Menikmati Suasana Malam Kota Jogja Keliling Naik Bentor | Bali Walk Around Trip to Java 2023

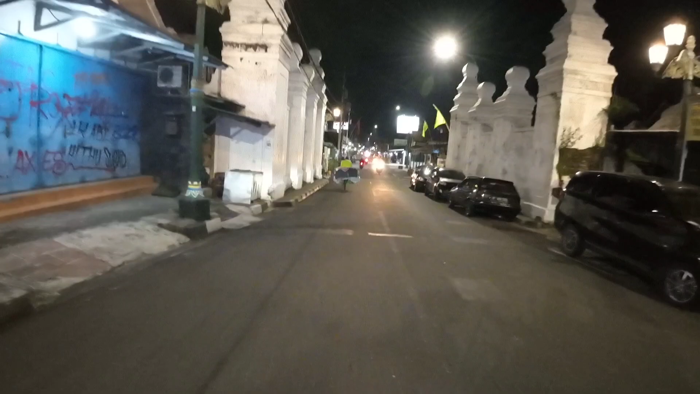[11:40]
Malioboro itu jalan Pak, Mak. Bukan toko.
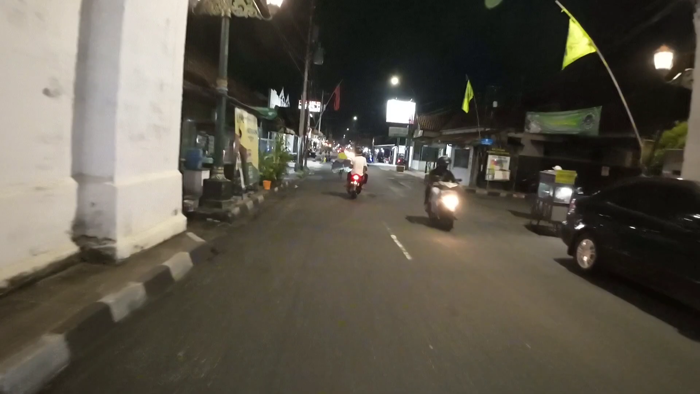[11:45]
Apa? Bukan tokonya yang menarik di Malioboro itu. Suasana sepanjang jalannya. Kalau tokonya di mana-mana ada toko. Nah ini punya 25 juga ini. Yang 99 ini. Jadi yang 99 itu lupa.
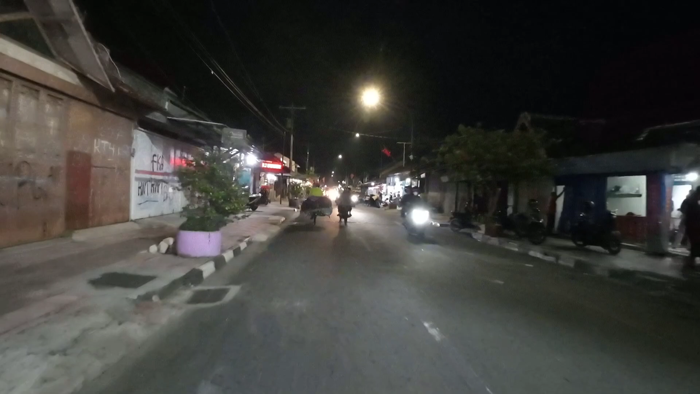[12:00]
Yang kesannya menarik itu suasananya. Suasana pinggiran jalannya itu loh.
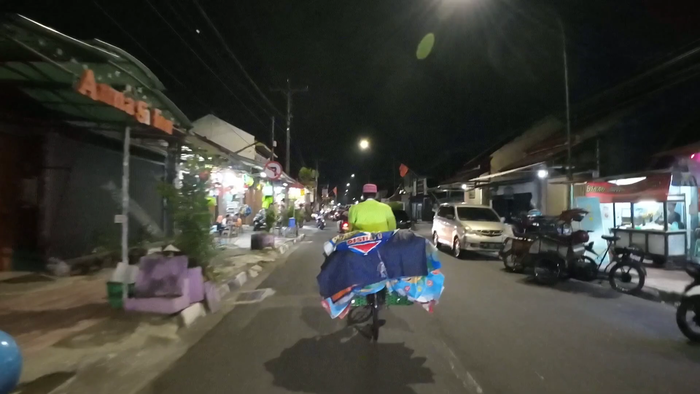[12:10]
Tokonya itu di mana-mana ada toko. Justru sebenarnya yang dulu yang terkenal itu angkringannya, kaki limanya ya. Sekarang dulu katanya enggak. Kaki limanya itu.